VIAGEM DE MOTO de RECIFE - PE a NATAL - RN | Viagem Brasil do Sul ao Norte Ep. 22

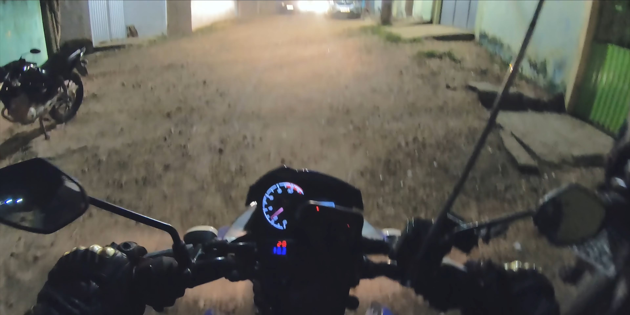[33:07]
Agora, garupeiro, são 18 horas e 2 minutos.
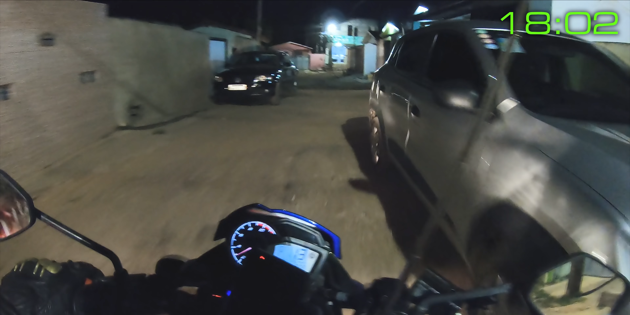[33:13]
Estamos saindo aqui da oficina do Altran, aqui em Mamanguape, aqui na Paraíba. Eu não vou ficar aqui, vou pegar a estradinha de noite aí, né?
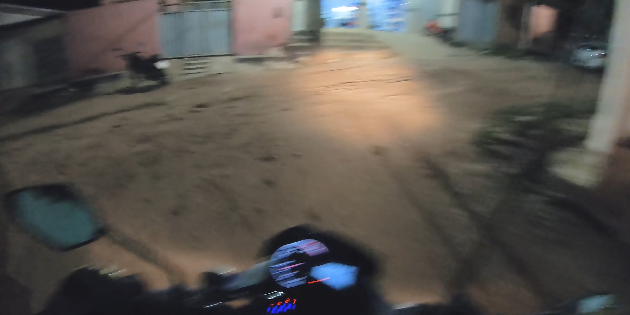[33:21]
Um pedaço. Estradinha não, né? É a BR-101.
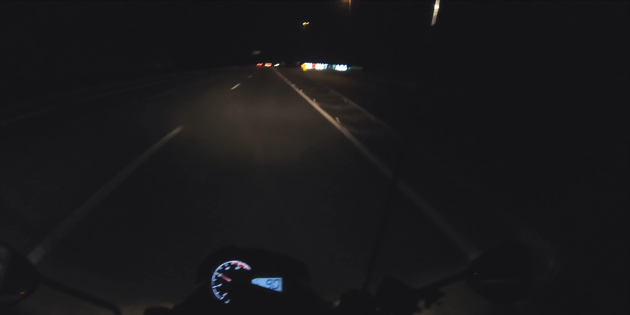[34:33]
Chegamos aqui na divisa, garupeiros, do Rio Grande do Norte com a Paraíba.
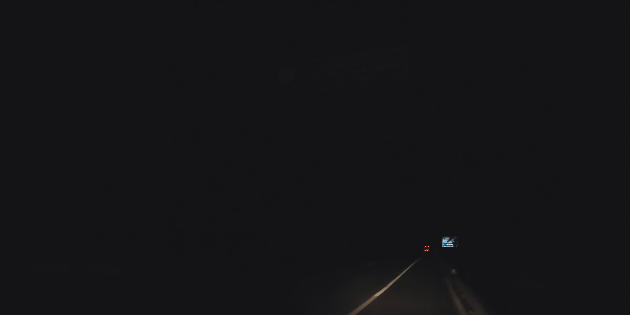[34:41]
E agora? Como que eu vou bater uma foto na divisa, se tá de noite? Ai, ai, ai, que pena, cara, passar por aqui e não bater uma foto, né? Fazer o quê, né?
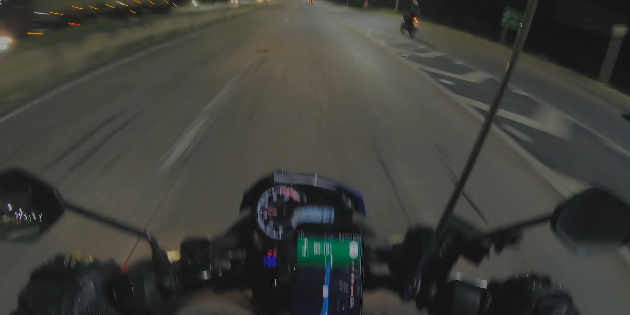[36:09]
Agora são 19 horas 43 minutos, garupeiros. Chegamos aqui em Natal, capital do Rio Grande do Norte.
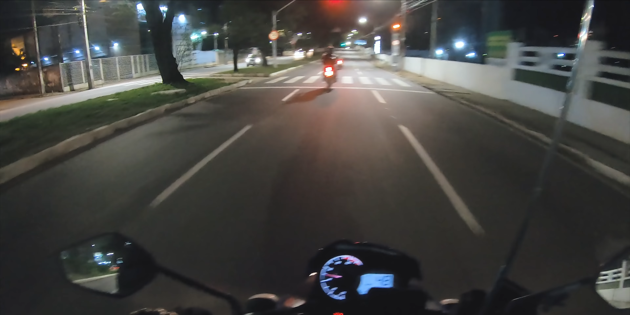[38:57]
Eu não me recordo a última vez que eu rodei por uma cidade um asfalto tão bom assim, cara. Rapaz do céu, que tapete essa avenidona aqui, cara. Desde a hora que eu entrei na cidade até agora não vi um buraco, uma imperfeição no asfalto. Perfeição, cara.
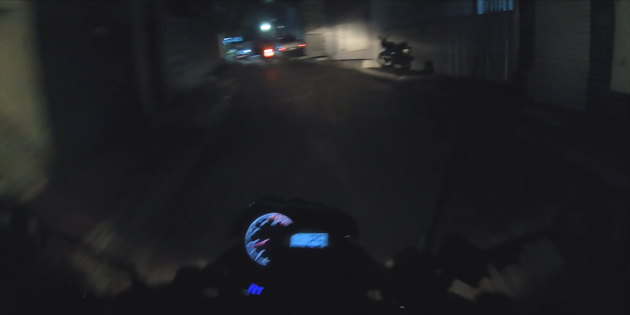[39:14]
Ah, agora começou a buraqueira. Saímos da avenida principal, já entramos numa ruazinha aqui de calçamento, de pedra, sei lá o nome desse negócio aqui.
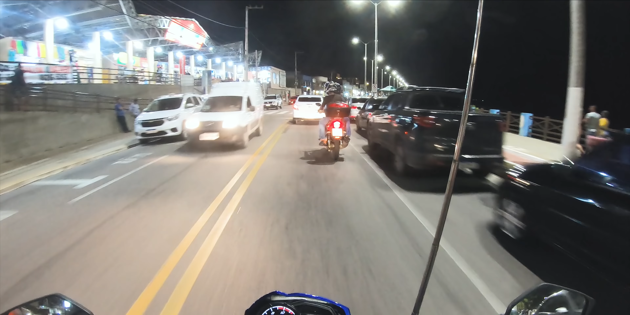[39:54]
Mas a galera tá tudo aí na rua. O negócio tá agitado aqui.